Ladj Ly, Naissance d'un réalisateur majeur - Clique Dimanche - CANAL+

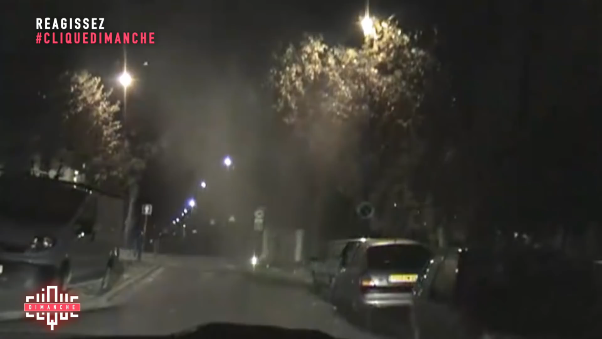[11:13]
Donc là, on a les policiers qui pourchassent une bande de gamins.